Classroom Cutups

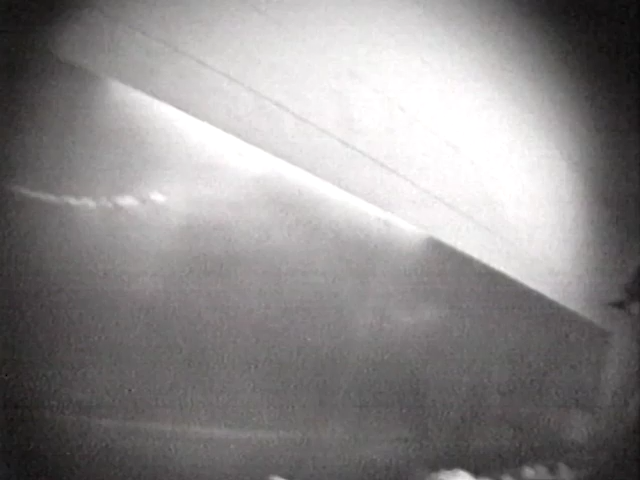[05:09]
Here, an employee hooks up a live rat to a formaldehyde pump and spits on him.